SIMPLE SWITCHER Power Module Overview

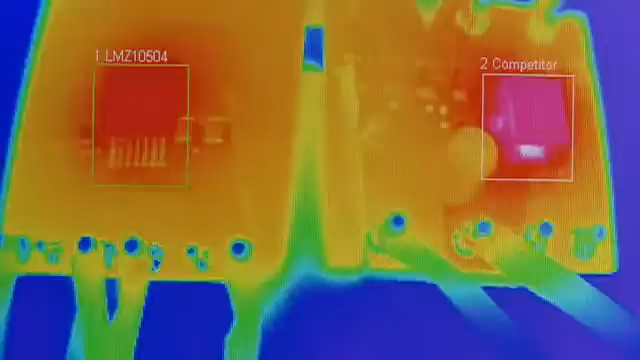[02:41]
You can see here from the thermal image of both devices that the LMZ10504 is operating at least 10C cooler than the competitor's solution.
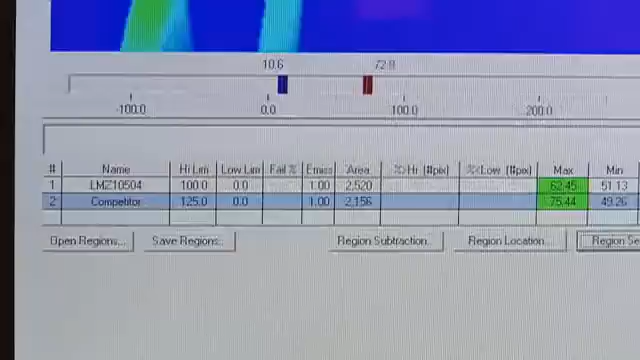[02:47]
These two devices have similar efficiencies,
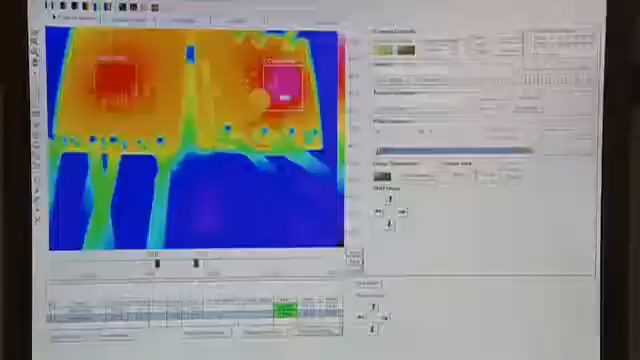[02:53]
but you can see how much better the National Semiconductor of the package is at getting the heat out.